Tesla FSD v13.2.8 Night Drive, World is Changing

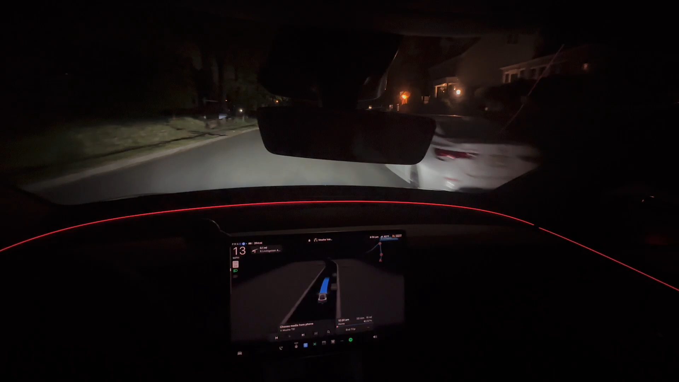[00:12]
okay night drive on the FSD just fix your camera here we go night drive on the FSD beautiful Tesla model Y the launch model we have about a half hour drive we'll record about 15 minutes of them just the interesting parts the turns and the lights and all that and Tesla model why this version
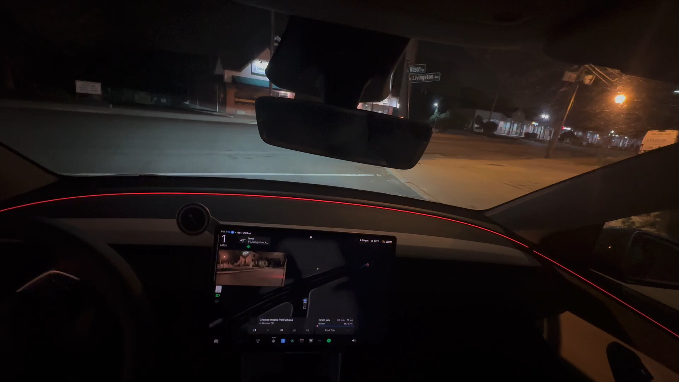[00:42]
of the FSD version for 13.2.8 is totally and completely autonomous there is no more there's no doubt about it I drove it in Manhattan to the tunnels through the bridges through tall boots twice zero intervention zero issues my wife who drives this car much more than I